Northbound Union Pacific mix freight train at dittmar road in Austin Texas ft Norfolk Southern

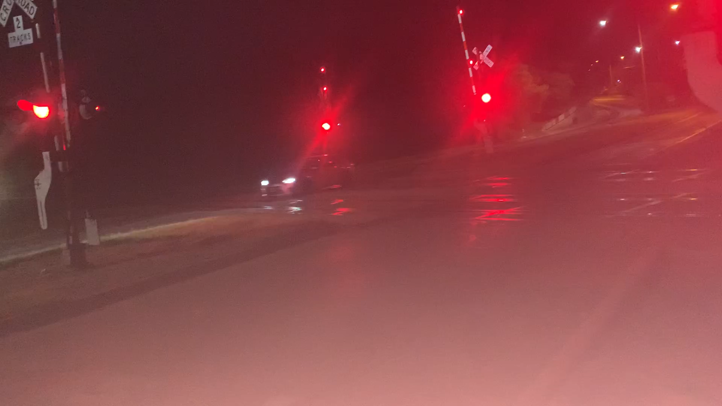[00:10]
Here comes the northbound train. Here it comes. Let's see what this one's leading, going by. Oh, we got something cool.